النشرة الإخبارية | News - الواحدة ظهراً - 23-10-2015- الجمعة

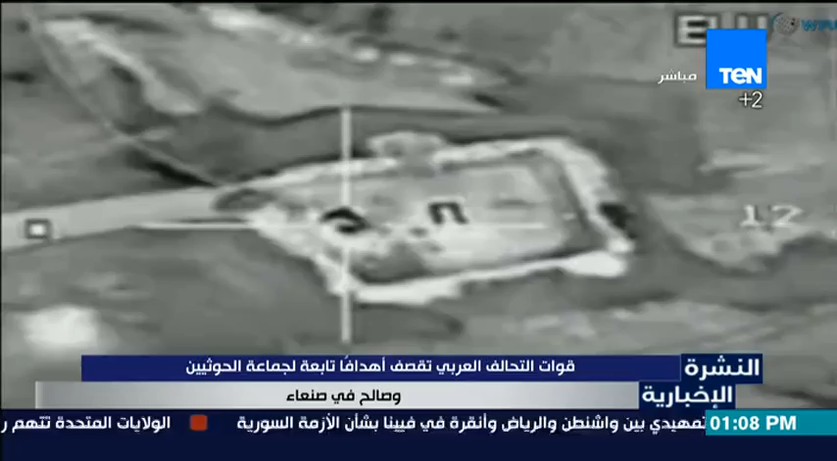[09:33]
كما استهدفت الطائرات الليلة الماضية مخازن الصاريخ في جبل عطان وسمع عدوي وانفجارات كبيرة هناك.